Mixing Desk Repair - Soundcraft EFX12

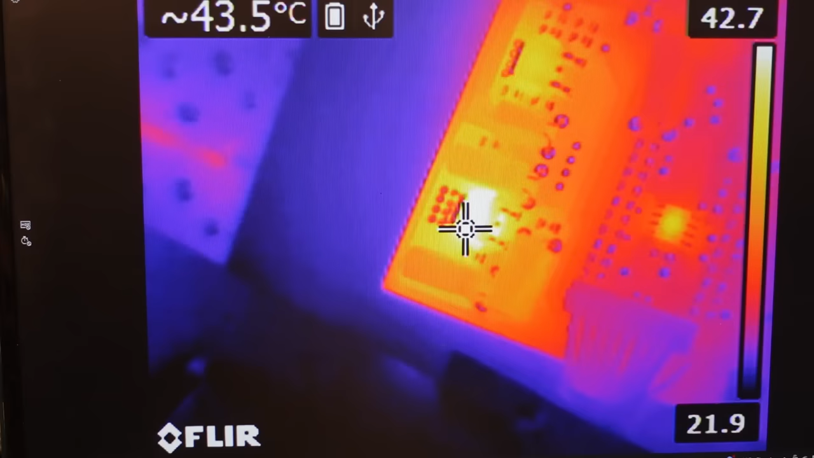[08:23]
On screen: spot 43.5°C
Oh, it's a bit of heat building there. What about the rest of it?
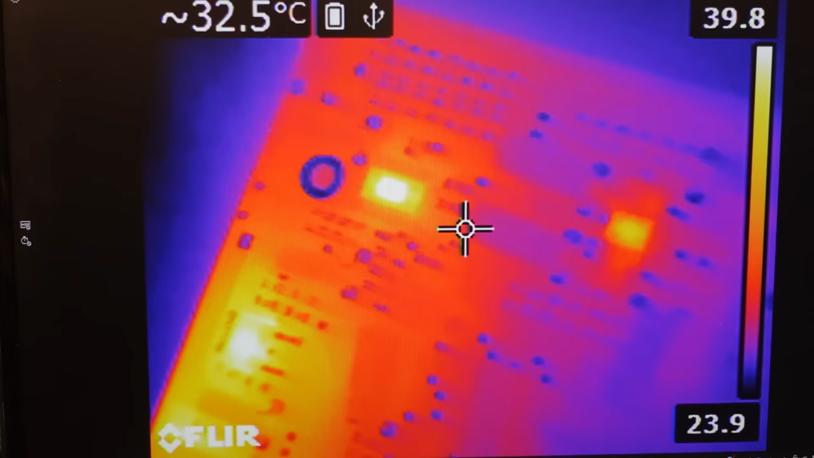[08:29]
On screen: spot 32.5°C
Core of the chip.
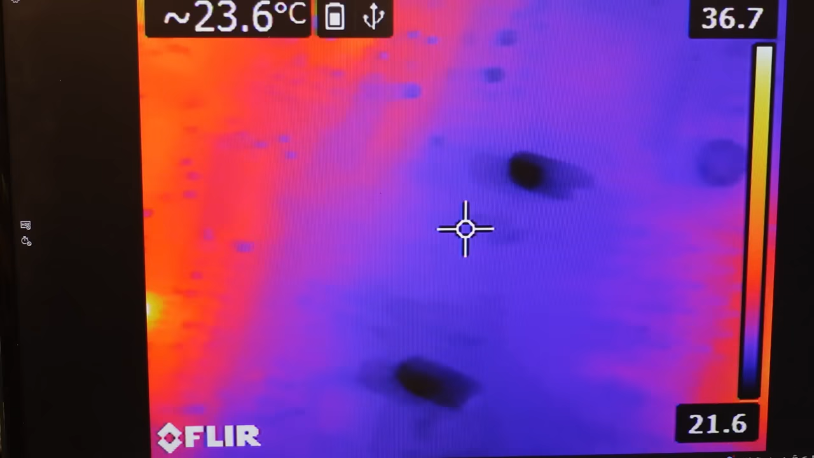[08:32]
On screen: spot 23.6°C
I don't think that's a problem. Measure from the ground there to there.